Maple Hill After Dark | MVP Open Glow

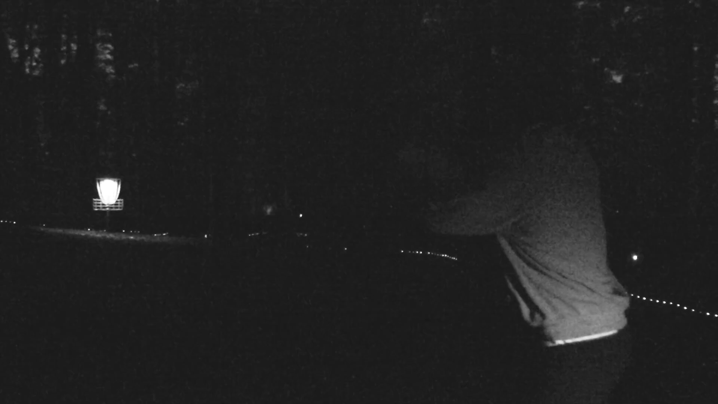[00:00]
Yep. Kevin! Who was that? Ben. Cosmic Maple After Dark.
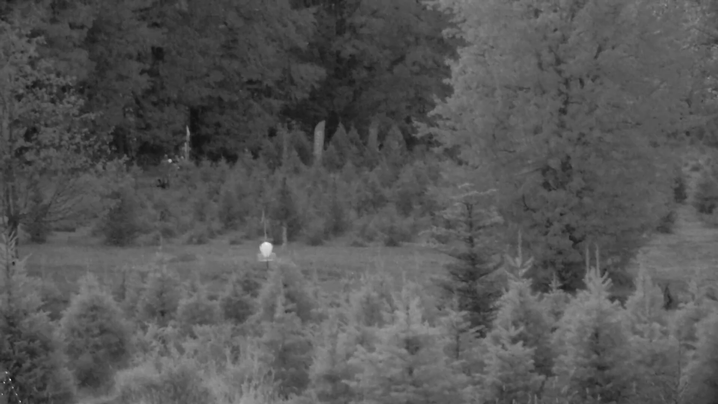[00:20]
Oh, yeah, that's lit. Oh, in the pond. What is that thing? Mako 3. Mako 3 smushed. Yee. Bad. Bad. In the dark, what's your reference point? You gotta pick the basket.
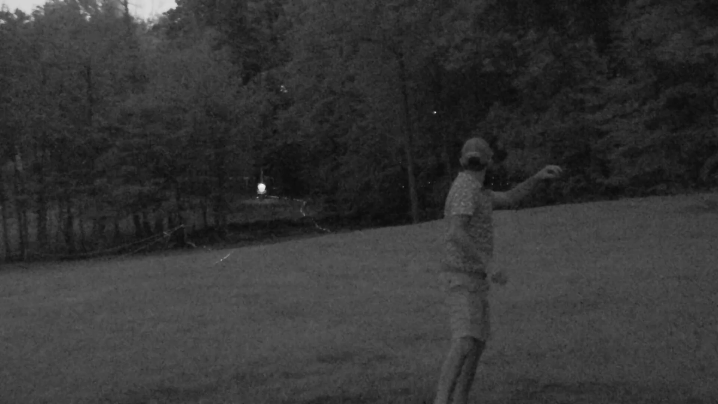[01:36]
No, nope, that's coming back. Oh, and shot the light.
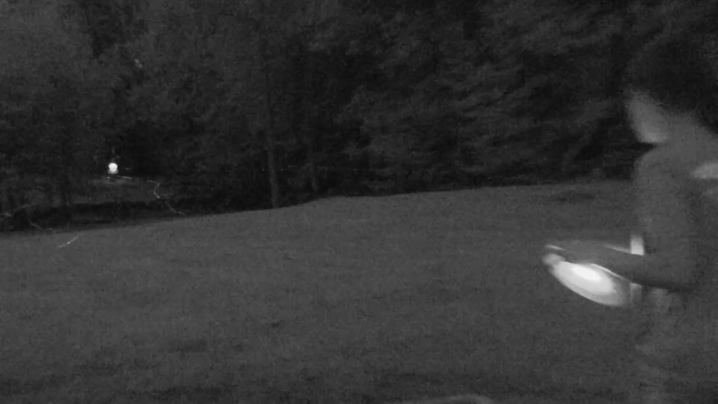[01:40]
The light came off.
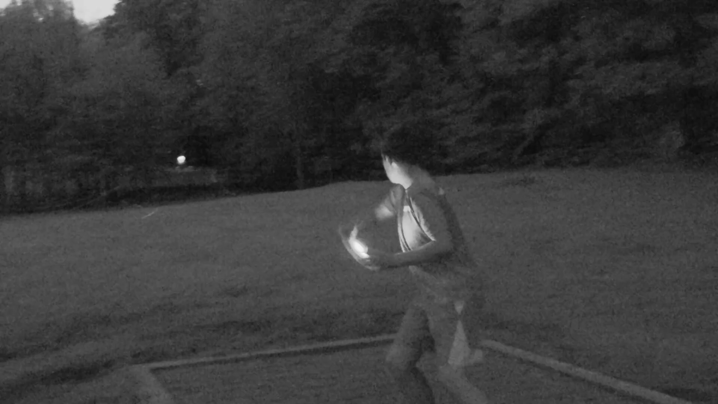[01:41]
Oh, yeah. Get in the hole.
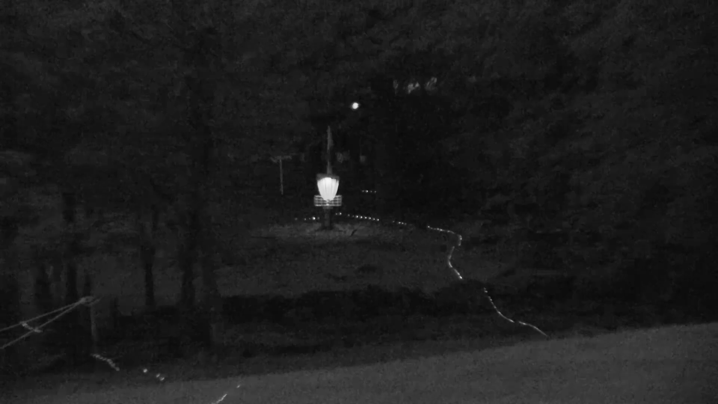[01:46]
Oh! It looks good. Oh, it turned off. That's so funny. The light just keeps turning. I saw where that
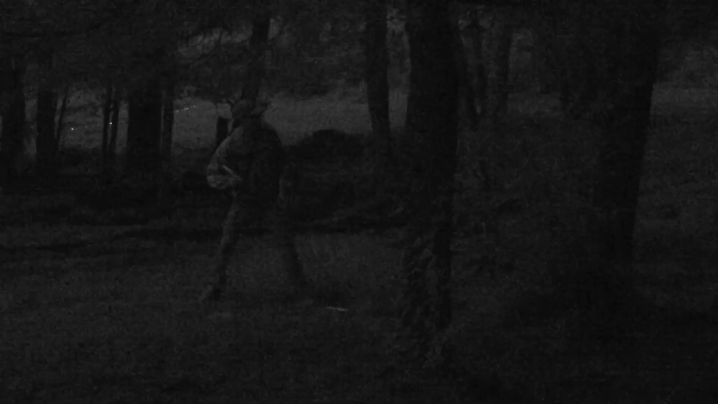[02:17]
Trees are not there.
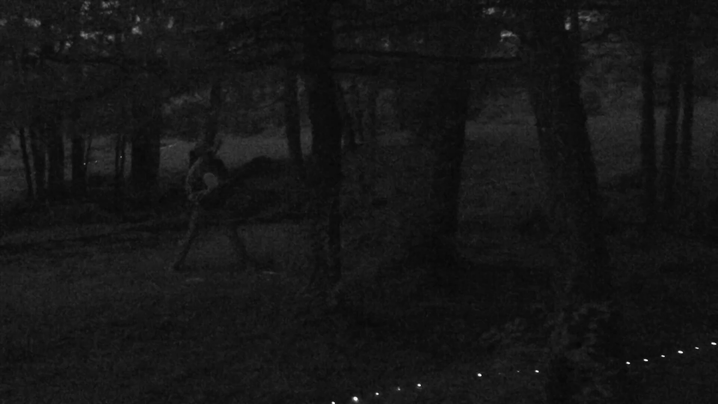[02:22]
Trees are not there! Yes! Yeah, man. Yes! Flashing light from his face.
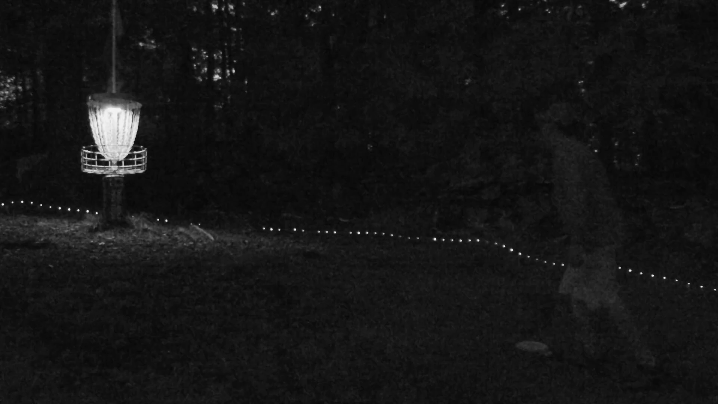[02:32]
Oh, dang! What happened there? For the tapping. What? Oh my goodness. Did you actually miss that? Yeah, I actually missed it. No, you didn't. Yes, I did. I was trying to be funny. What is everyone doing here? I was trying to be funny. And then I actually missed it. Oh, I missed. Hi. I missed too. Oh, go ahead.
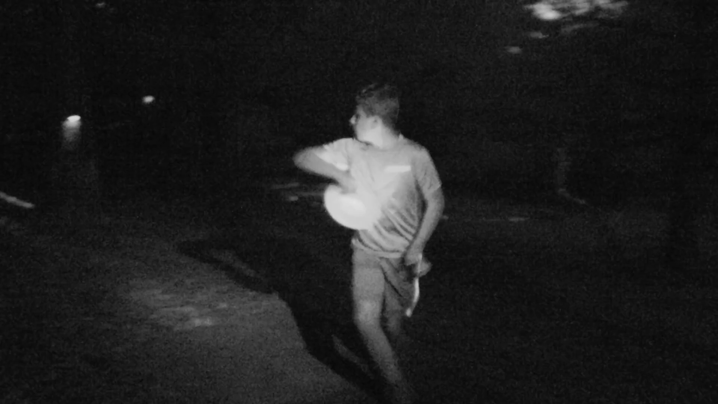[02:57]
Yeah, I'm good. Keep that. Are you still on the boat? Big shot.
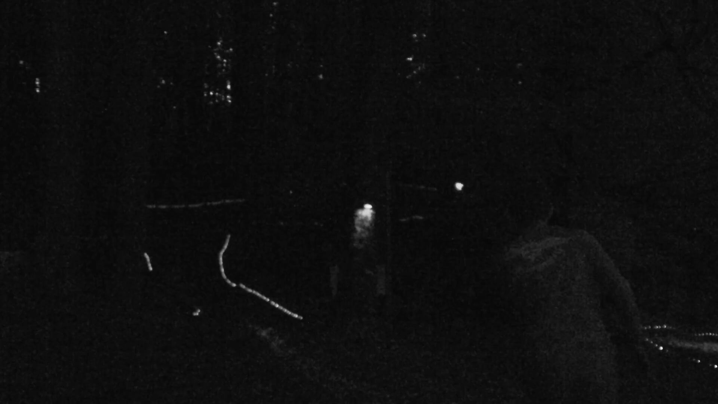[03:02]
This one's dedicated to HyzerMedia. Because it's an Anheuser. HyzerMedia.
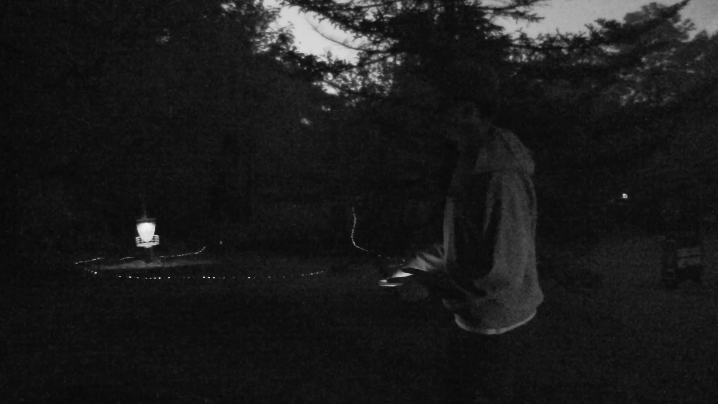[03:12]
They're arch enemies. Yeah, Ben. Yes, Ben. They're still going. Yes, Ben. They're still going. That's so far. Are they yelling at you? Yeah. How are they taking so long? They're 5 cm. Oh, sorry. We didn't see ya. Get in! That's Matt. Oh! That had to be kind of close, right?
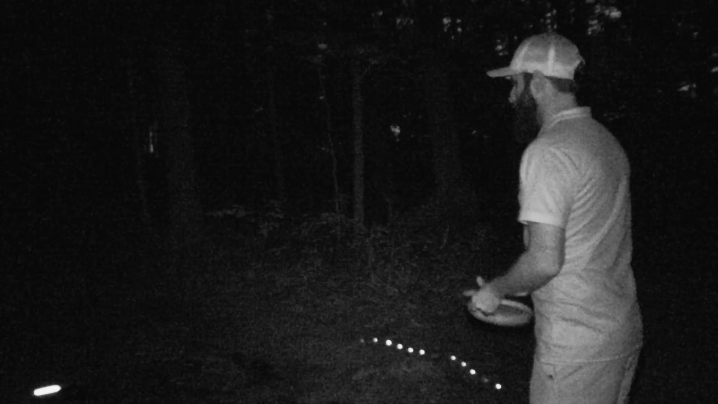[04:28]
Oh, that's right in the tree. Get it.
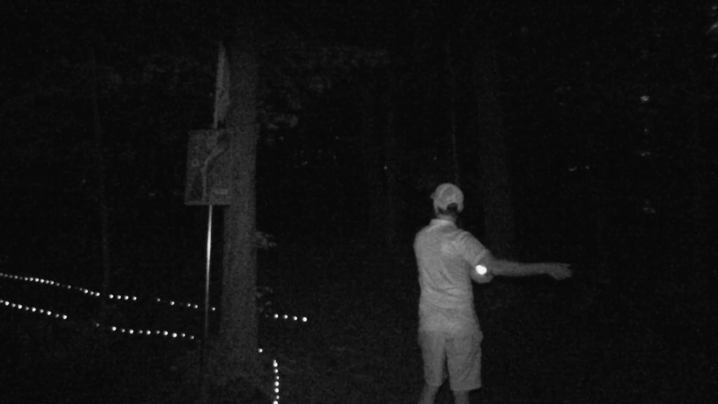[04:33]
What? Get it! It turned off. It hit a tree? It didn't hear it though.
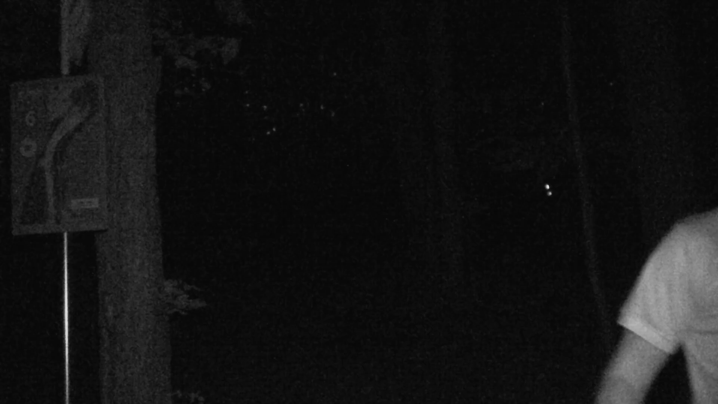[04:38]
But it turned off. That's why. Isaac!
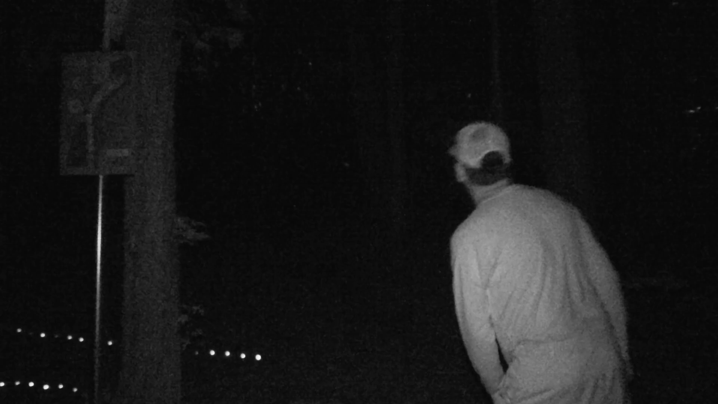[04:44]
Media, take it. Well, that tree leans out a little farther than you think.
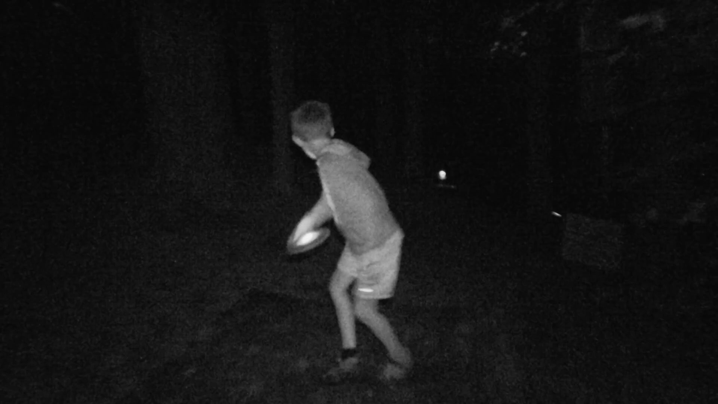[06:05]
Keep an eye. That's come back.
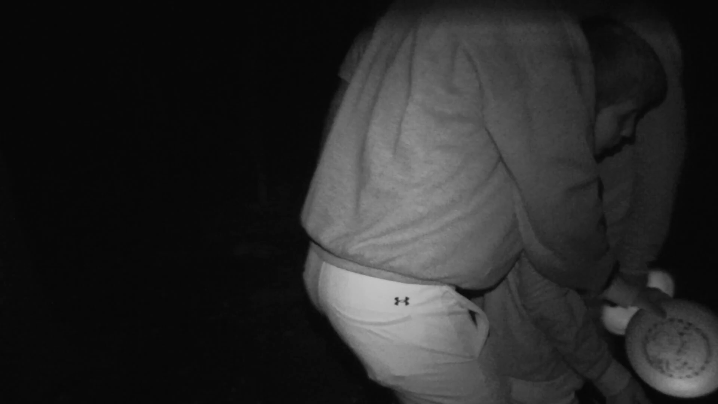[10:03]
Just aim at the basket. Whoa. That wouldn't be hard to find. Not even a fairway hit.
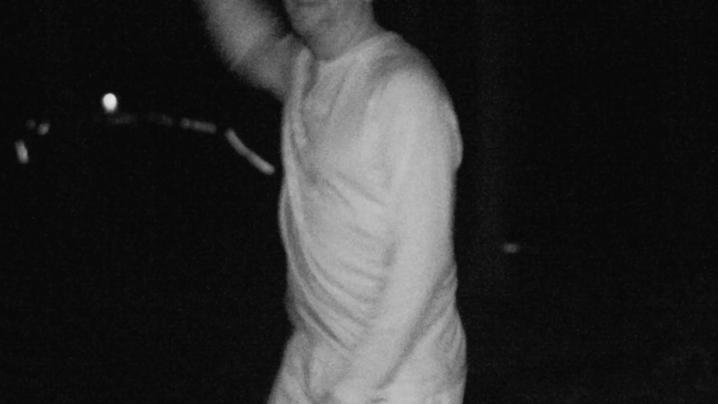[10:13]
Your, straight shot. Oh, there's the edge of the tee pad.
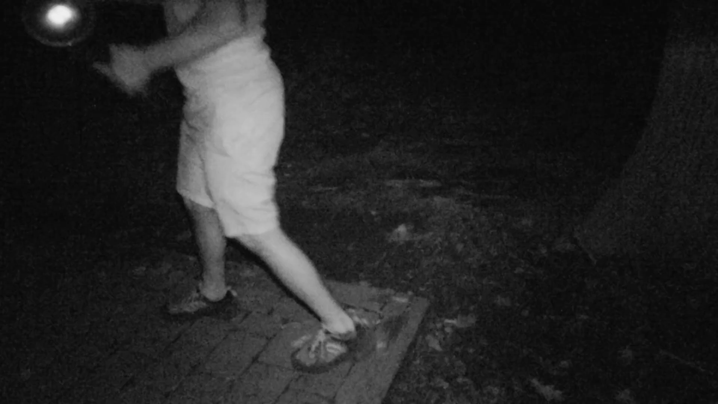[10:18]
Get in the hole. No. This is one upshot. The rest of us are up there. Rub it in. Come on. Yeah, I just wanted you to know. Just one loser back here that hits trees.
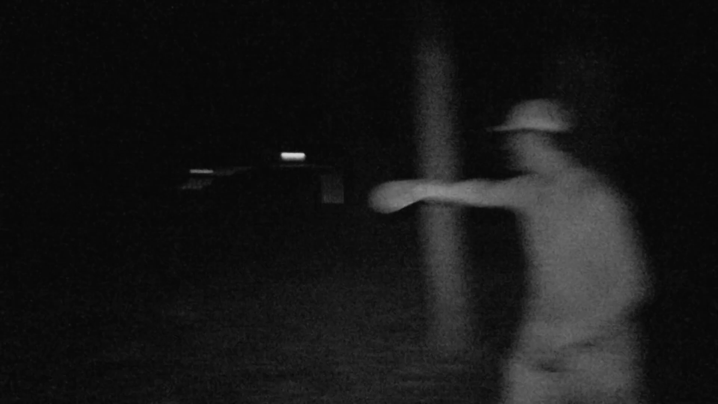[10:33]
Cosmic Dave has to throw his shot. Maybe yank it.
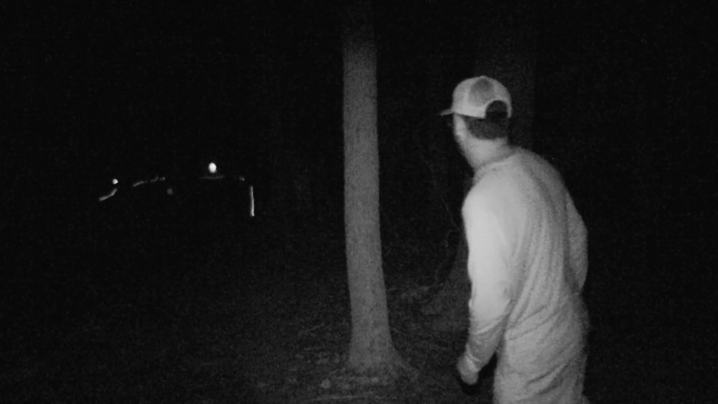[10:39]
It's all right. Ben. Not Ben. I know Ben's got to be near, but. That's me. See you. Yep, thank you. So one thing's for sure, I definitely putt better in the day.
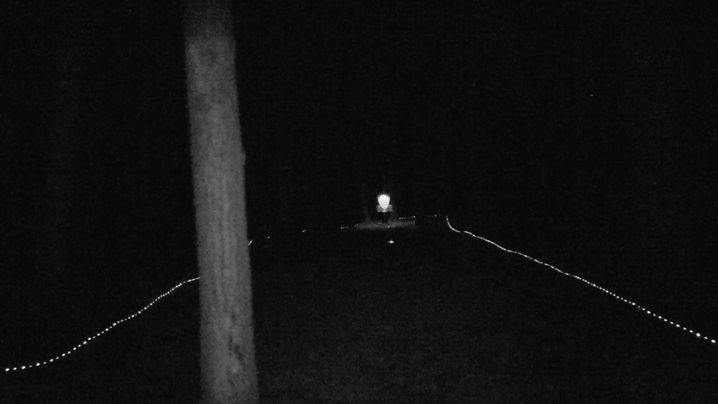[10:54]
I'm used to it here next to my life. Oh yeah, it's birdie. Woo!
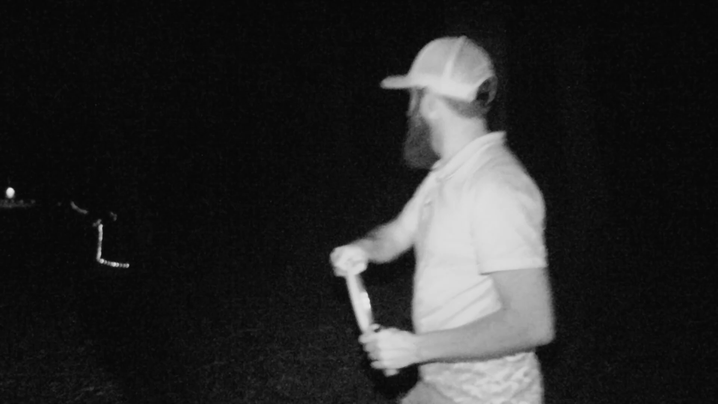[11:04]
Get in the hole. Sneaky get. Oh wow, parked it.